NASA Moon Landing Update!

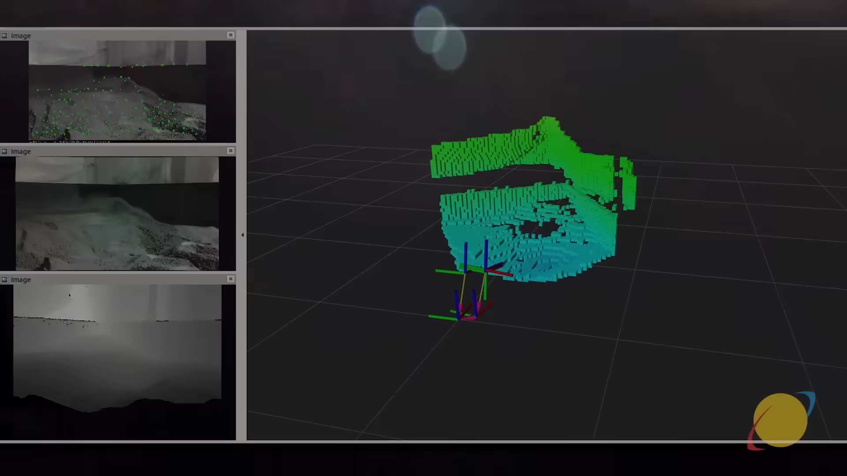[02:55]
It's basically going to create a 3D scan of the lunar surface
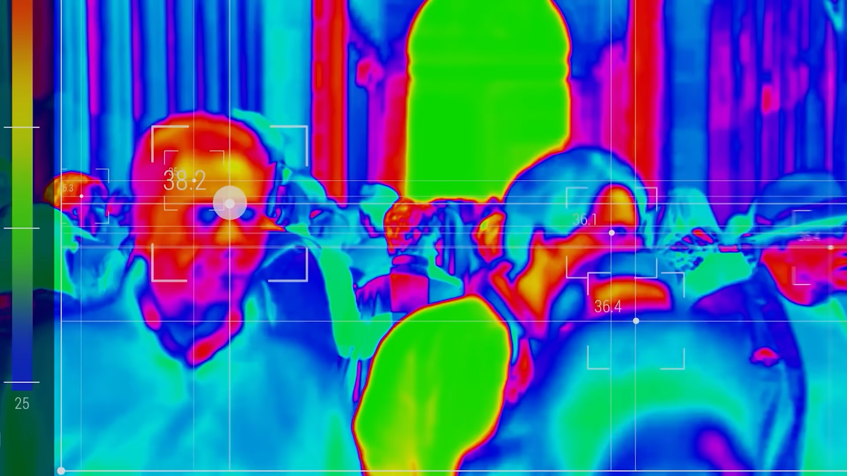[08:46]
which is more like seeing heat and radiation,
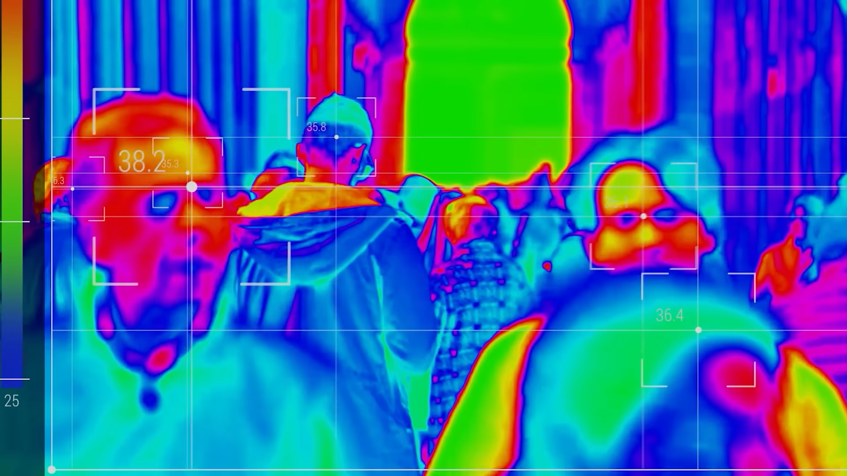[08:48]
capturing 102 infrared colors for the first time.